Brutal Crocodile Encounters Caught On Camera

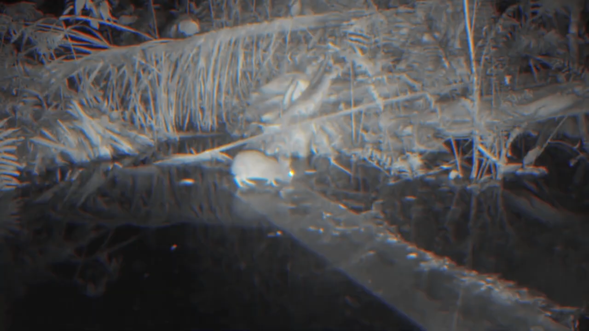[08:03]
don't blink or you'll miss this one a florida alligator in the middle of the night has been watching and waiting for prey to cross over wood and plank out in a swamp
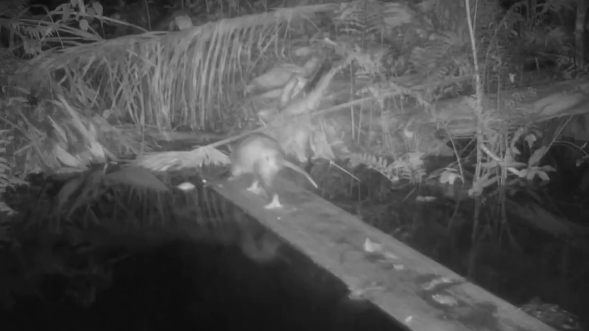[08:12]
well finally an
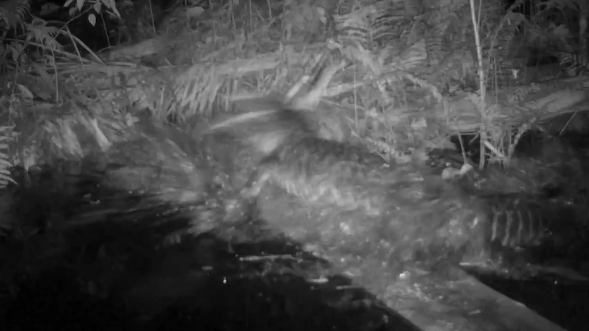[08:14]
opossum gets taken by surprise and the trail camera just clicks on to catch the action on video how quick is an alligator you ask well just watch this for yourself it's pretty quick